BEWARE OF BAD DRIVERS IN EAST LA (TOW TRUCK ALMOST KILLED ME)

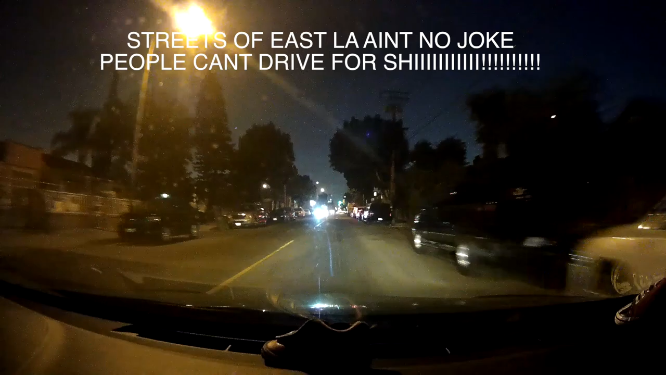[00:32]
the fuck? Dude, get off your fucking car, man.
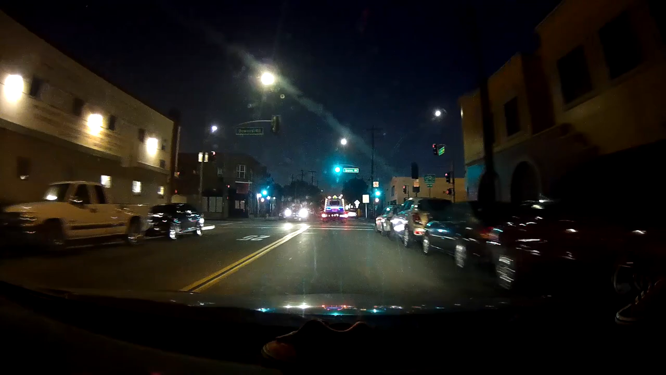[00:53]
What the fuck? That was a fucking idiot. Dude, what the fuck?
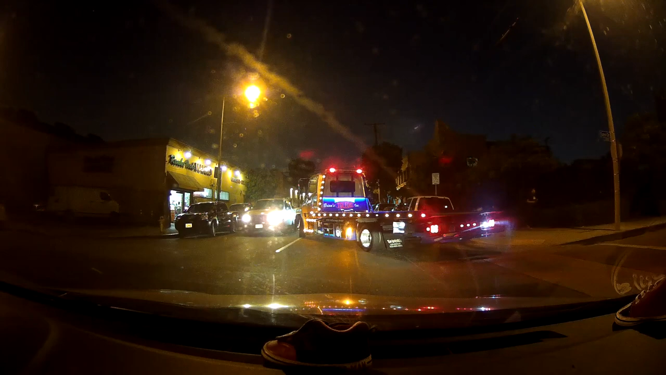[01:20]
Dude, what the fuck? Dude, get off your fucking car, man. What the fuck? That was a fucking idiot. Fuck. That was a fucking idiot. Fuck.